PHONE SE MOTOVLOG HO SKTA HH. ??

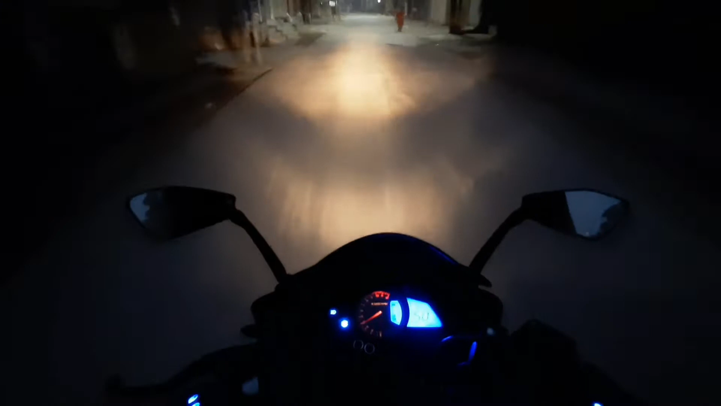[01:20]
एंड भाई क्वालिटी बताओ कैसी आ रही है रात के टाइम में, क्योंकि भाई अगर रात को मोटो ब्लॉग वगैरह राइड पर निकलते हैं तो कॉम्प्रो कर लोगे भाई इस क्वालिटी के साथ? कमेंट सेक्शन में बताओ जल्दी।